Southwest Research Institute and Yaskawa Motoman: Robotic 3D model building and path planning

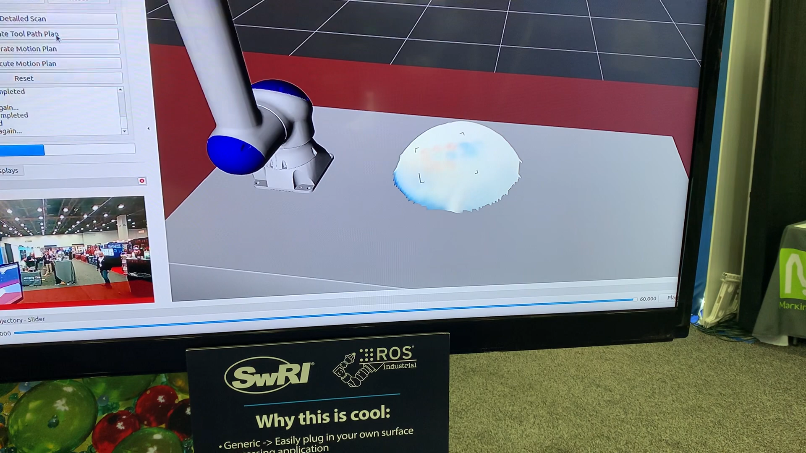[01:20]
and you'll notice here we've got those tool paths
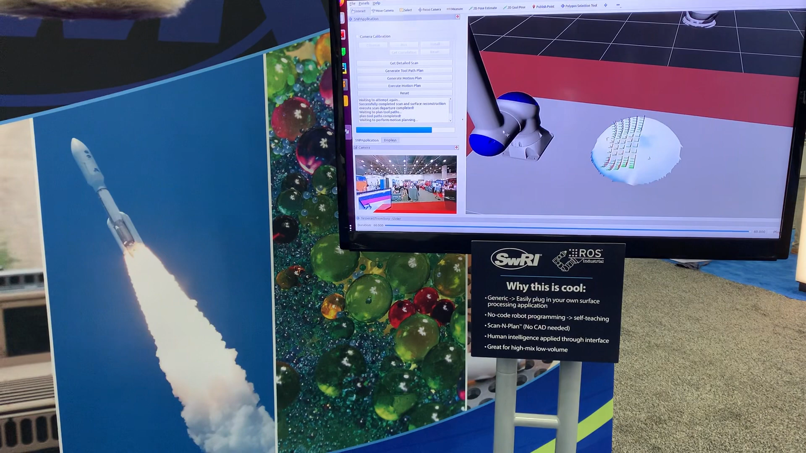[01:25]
and it also includes not just the tool paths on the surface of the mesh but approaches and departures right
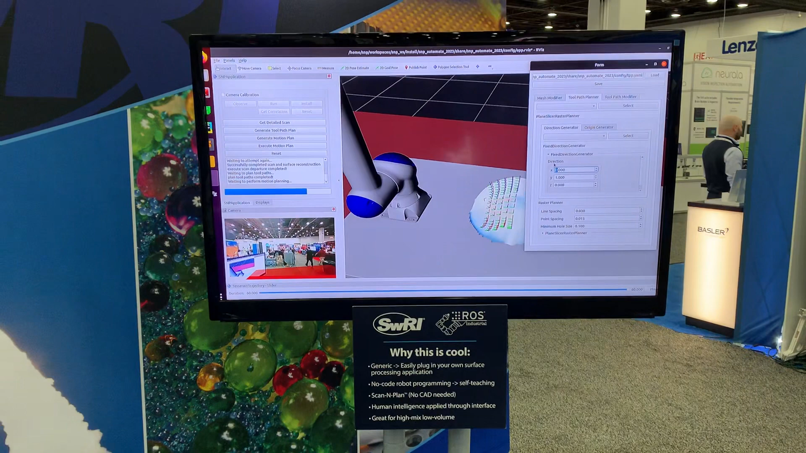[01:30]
so it's process planning not just tool path planning okay right so we like to think about the raster